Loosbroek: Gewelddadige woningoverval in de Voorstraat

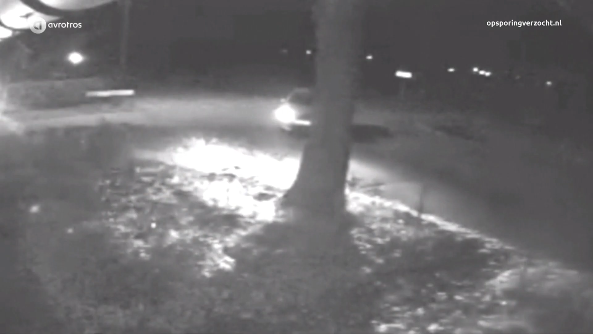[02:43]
was deze auto opvallend vaak de voorstraat waar het echtpaar woont doorgereden. Uiteindelijk was hij na de overval met gedoofde achterlichten weggereden.